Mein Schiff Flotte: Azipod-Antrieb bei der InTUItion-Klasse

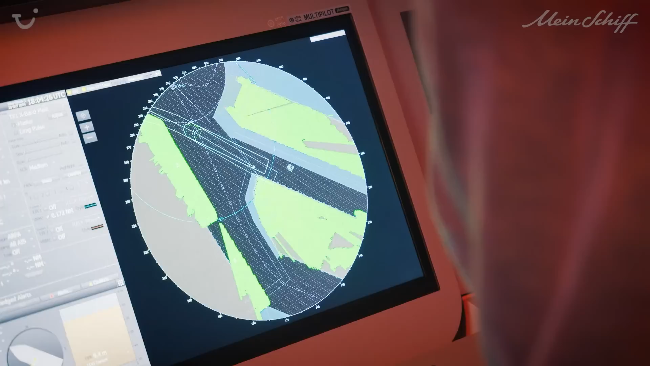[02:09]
Und mittlerweile kommen wir sogar in dieses enge Gebiet hier von Steinwerder ohne Beule vorne, ohne Achterne Beule.
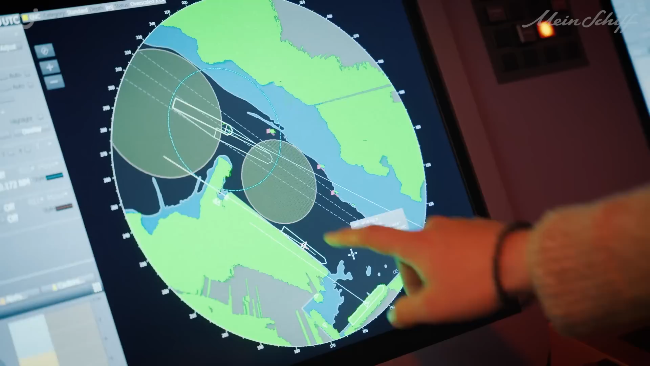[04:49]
Hier haben wir 440 Meter Durchmesser. Das ist im Endeffekt der Drehkreis, den wir Platz haben.
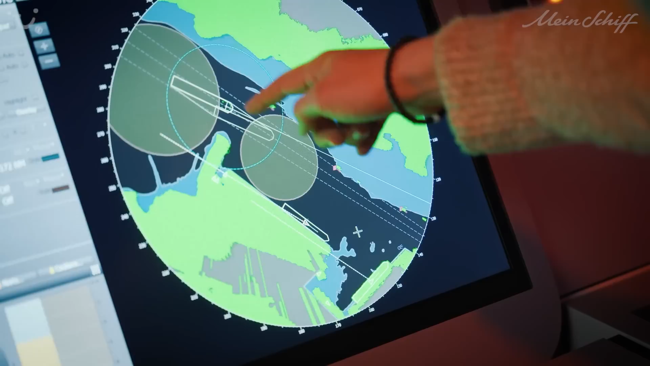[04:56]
Und unser Schiff hat ca. 340 Meter Länge. Also man kann sich vorstellen, vorne und achtern ca.
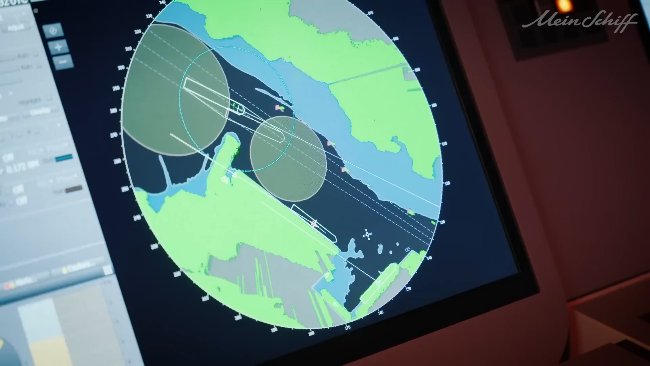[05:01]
50 Meter Platz. Da ist nicht viel Raum für Fehler.